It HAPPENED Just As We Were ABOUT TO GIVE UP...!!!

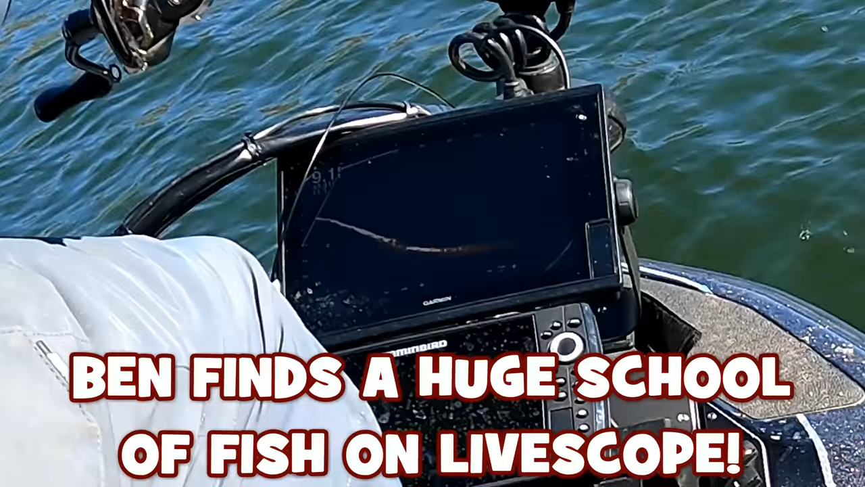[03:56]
What the fudge? 20-25 feet that way though. Mm-hmm.
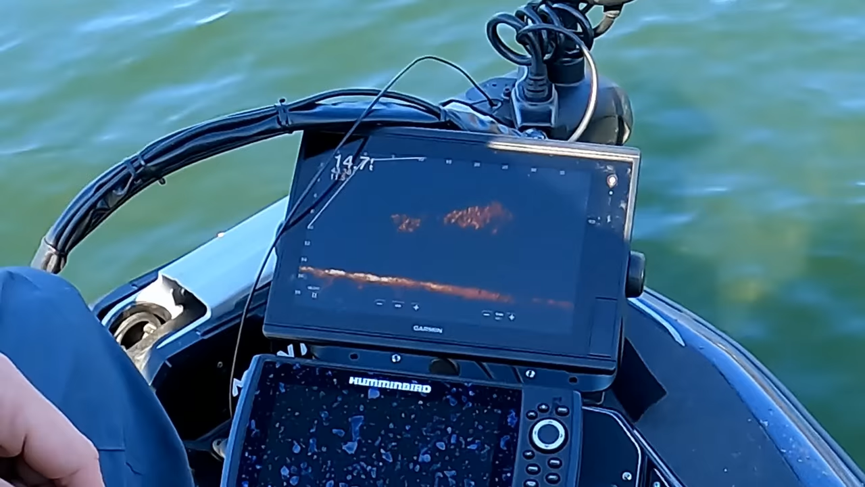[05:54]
And we thought maybe those are trout. Turns out to be a school of yellow perch.